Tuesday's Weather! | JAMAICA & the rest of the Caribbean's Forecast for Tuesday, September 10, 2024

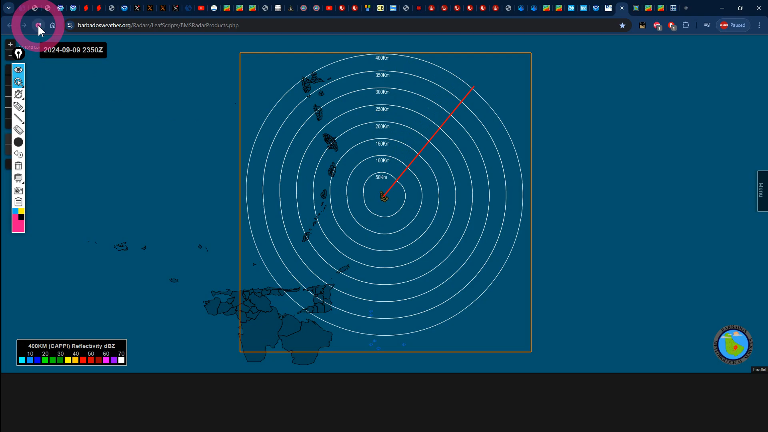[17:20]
know what's happening right now we know these things go these doppler radars can definitely break down in time
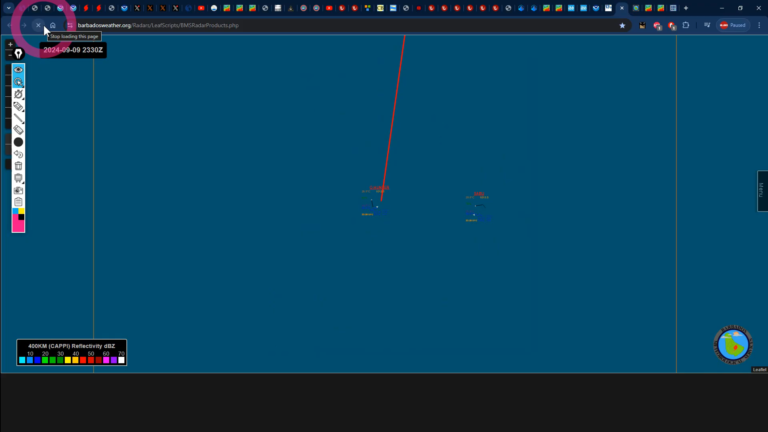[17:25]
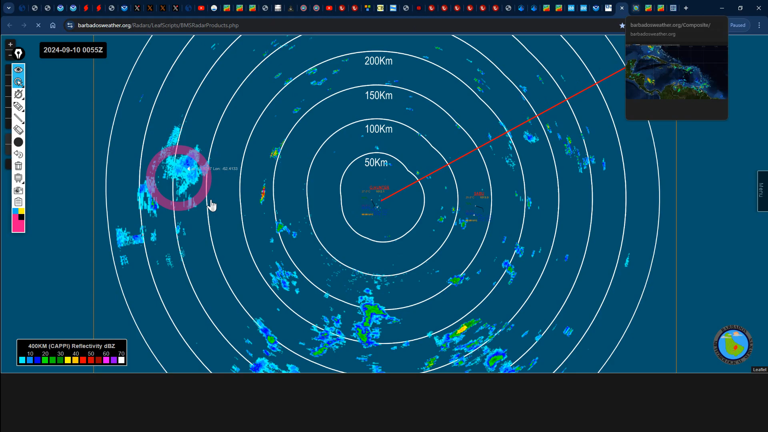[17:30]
but sooner or later they'll be up we can see some dots of rainfall in and around the area so it's kind of working but not really some rainfall especially up to the south of deer across portion of trinidad and tobago and we can see it all even better on the wider view of doppler with our